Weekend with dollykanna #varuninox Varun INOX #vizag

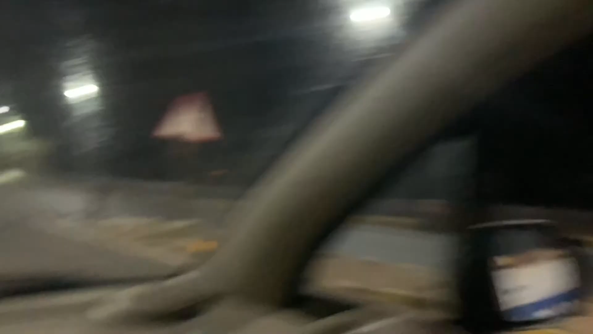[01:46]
You can enjoy the beach in late nights There is a lot of beach roads in the second show
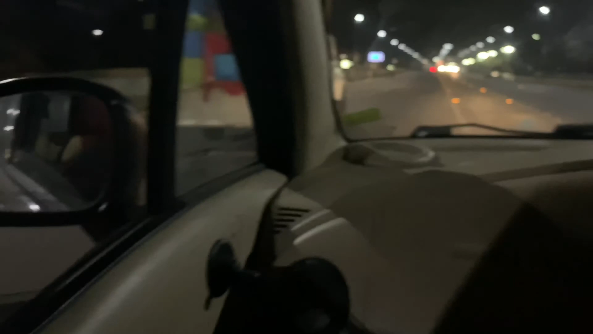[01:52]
There are no vehicles, mostly there are no vehicles There are a lot of rare vehicles There are some families on the
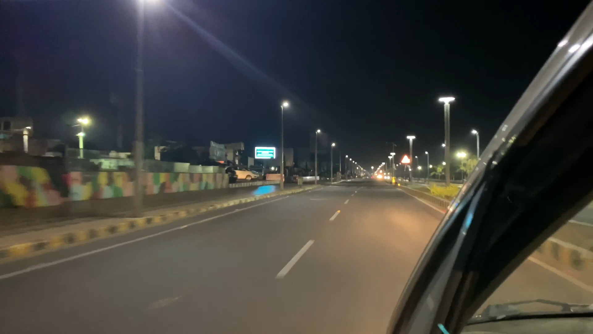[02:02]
beach There are excellent views on the beach There are some ice cream There are also cream shakes